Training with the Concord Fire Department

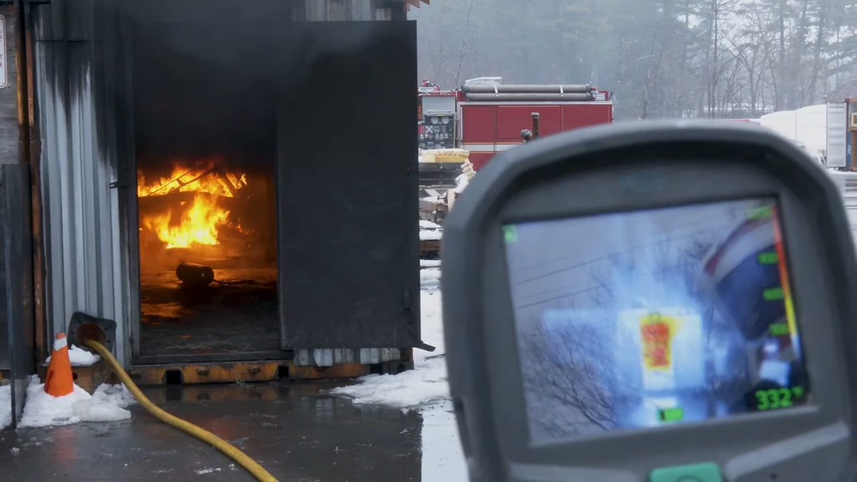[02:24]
And a lot of times with all that smoke that's in there, we can't see. But with this, at least I have a chance to kind of see what's going on, where the fire is, and then be able to show whoever's running the nozzle on the hand line, like the fire, you know, it's fire straight ahead. I can turn this over to the side to show you with the camera just as easy as I can show my nozzle person where the fire's coming from.